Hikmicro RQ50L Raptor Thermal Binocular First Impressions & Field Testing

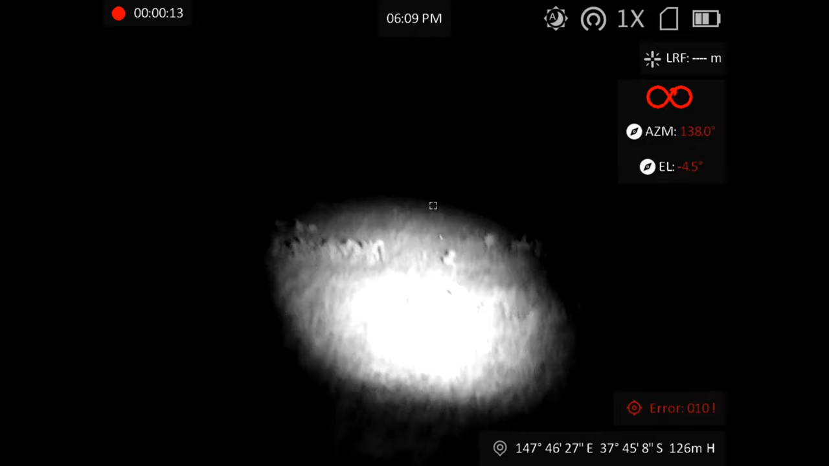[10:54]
Okay, nah, night vision sucks. Yep, go for it.
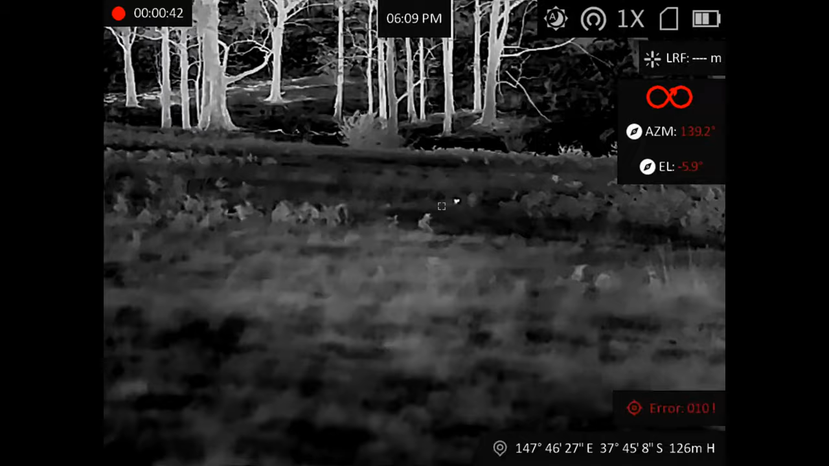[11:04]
Shut up. I think you should be able to just see the one on the right so you're sticking up.
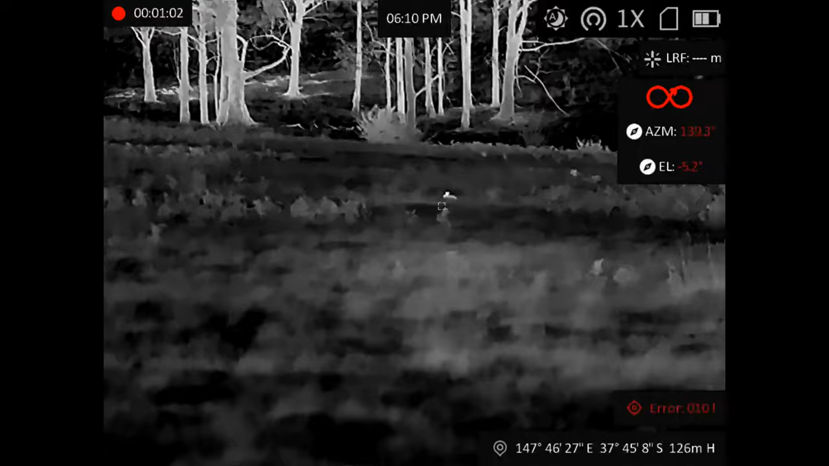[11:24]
I'll just get to see the one on the right. All right. Yep.